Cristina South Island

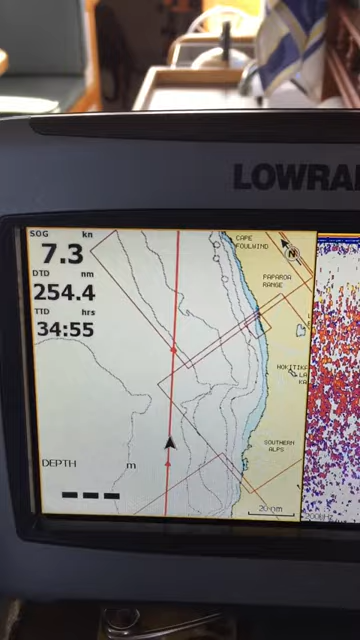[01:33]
And if we look there you can see we're 254 odd miles to go, we're doing nearly 7 miles. If you look at our little black arrow, that's us.
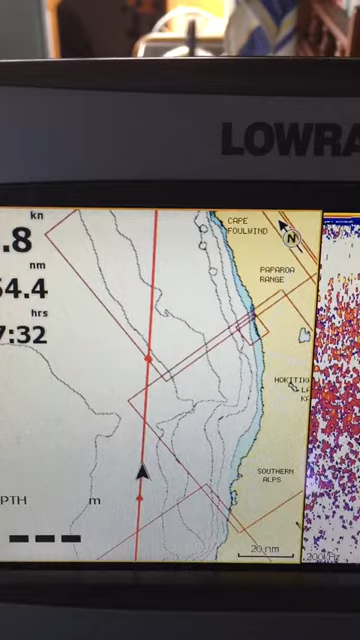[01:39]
And out to the east end, just see how particular air coming in the building.
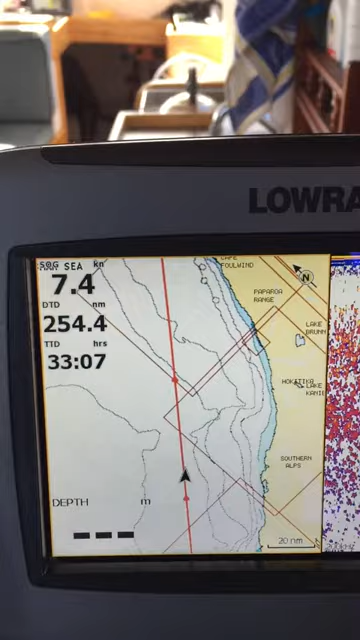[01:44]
A bit north of that little square is Grey Mouth.
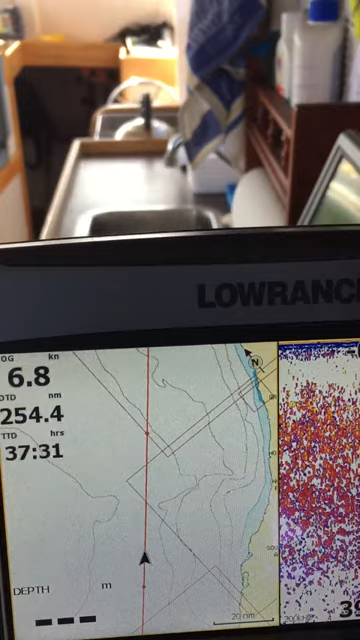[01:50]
So yeah, so that's us. So in relation to where we are going, that's where we plan to go.